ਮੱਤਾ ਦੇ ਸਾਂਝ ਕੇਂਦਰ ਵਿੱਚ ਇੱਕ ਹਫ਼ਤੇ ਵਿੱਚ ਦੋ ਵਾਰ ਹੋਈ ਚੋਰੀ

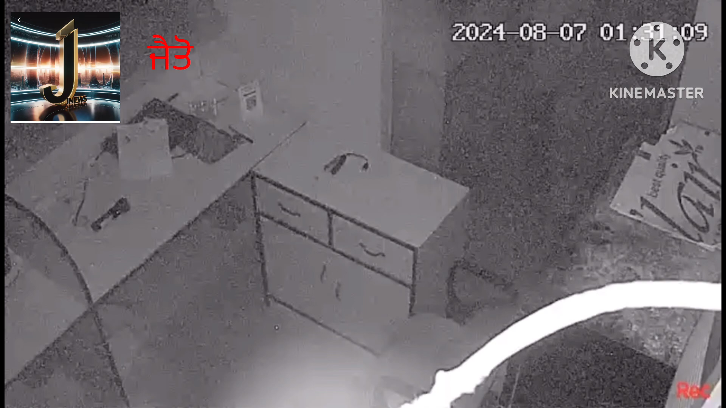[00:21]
CCTV फोटेज भी सामने आई है जिस दे वेच एक नौजवान अंदर दाखल होंदा है अते उस्तो बाद उसो कैमरेयानों बांद करके एसी केंप्यूटर समेत होर केई चीज़ां चोरी करके लह जानदा है सेंटर दे मालकरें दस्या की एक हफता पहला कत्ती त्रीकनू
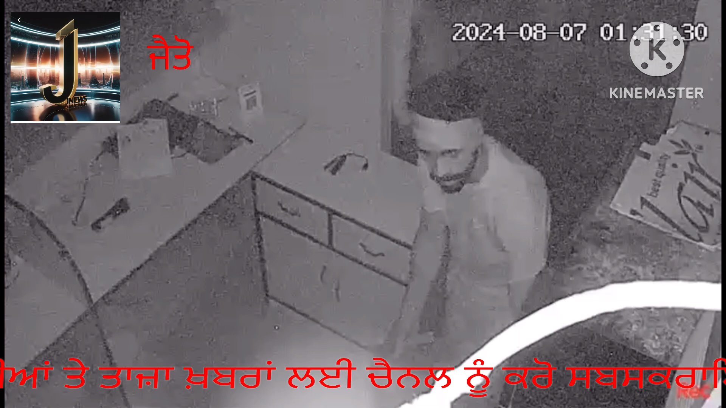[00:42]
भी एहे चोरी होई सी आउ सुन दें की करना है इसमेक्ती जा